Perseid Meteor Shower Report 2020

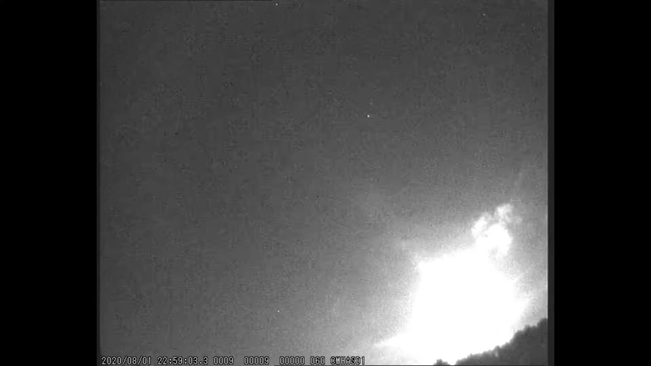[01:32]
The Crayford Meteor Camera is operated by the Crayford Manor House Astronomical Society Dartford at our headquarters at Sutton-at-Hone. A team of volunteers log in on their allotted day to
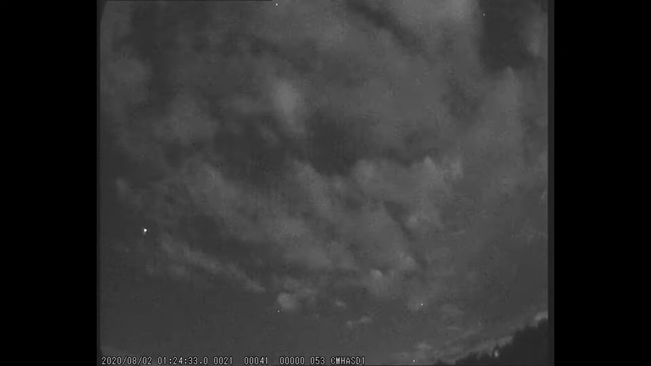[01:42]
manually check the captures and sort them between those that are meteors and those that are false positives. In this way, we're able to share the workload. The equipment, storage and broadband connection are all paid for out of society funds. Any member wishing to take part in this activity can contact Janice McLean, who is the organiser of the programme.